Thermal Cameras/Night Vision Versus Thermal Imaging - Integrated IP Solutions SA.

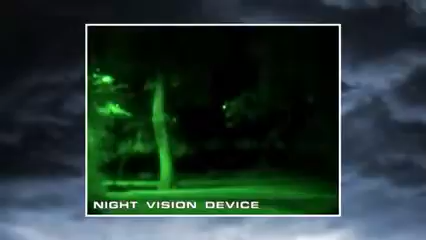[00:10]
Night vision goggles and scopes make images from visible light, just like your eyes, so their familiar green cast images provide excellent situational awareness at night. Unfortunately, magnifying the amount of light in an image is only part of the solution to true night vision. The critical element they don't address is visible image contrast.
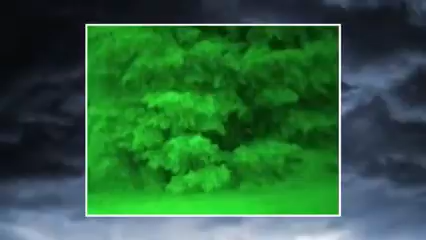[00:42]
Thermal cameras see heat, not light.
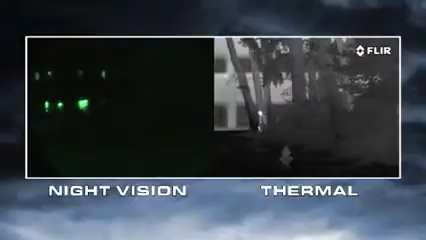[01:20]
If light levels are too low,
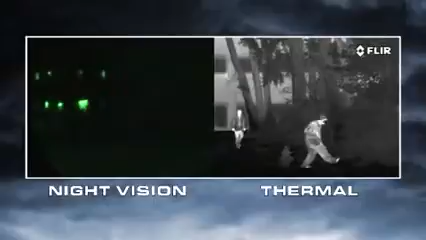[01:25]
like in rural areas and when looking into deep shadows, they won't be able to see anything.
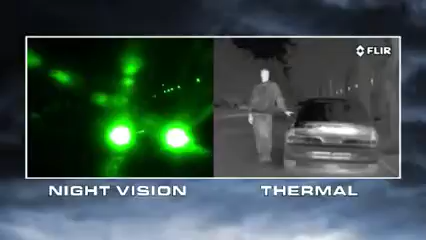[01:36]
Thermal cameras have none of these limitations.